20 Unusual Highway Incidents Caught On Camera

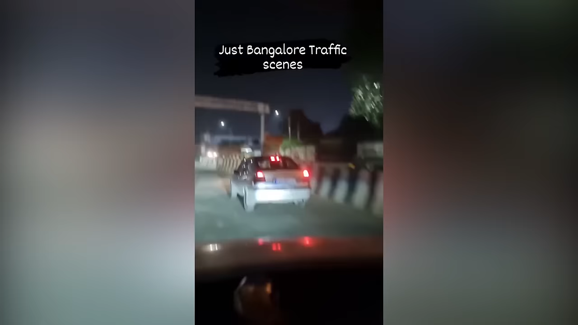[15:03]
You'll think you've seen the wildest thing on the list, and then something weirder comes up. This video is proof that this dog achieved something that's on the bucket list of dogs around the world.
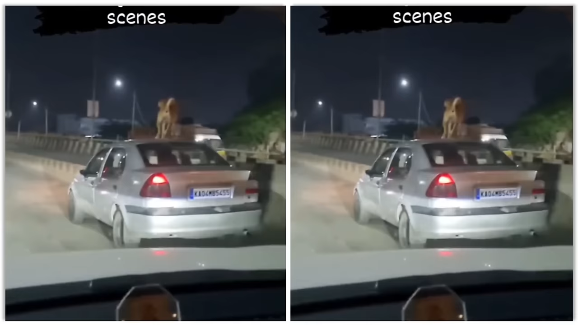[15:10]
It's one thing they never get the chance to do, but this dog could finally tick it off after that night.
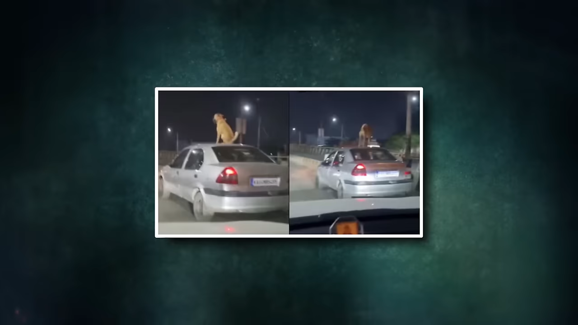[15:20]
This intriguing video was shared by a page called Forever Bangaluru on Twitter. A passenger happened to capture this strange sight.
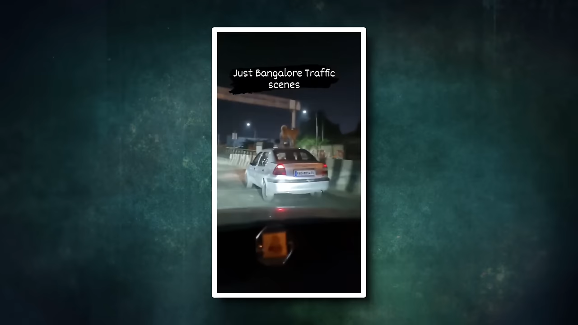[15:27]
What truly is mind-boggling is that the dog on the car didn't seem bothered by the ride at all.
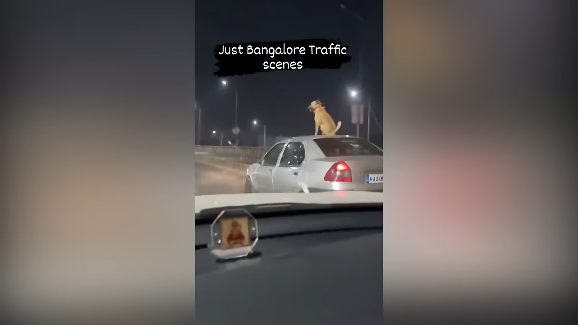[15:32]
We're not sure if this was a planned stunt or just a random happening.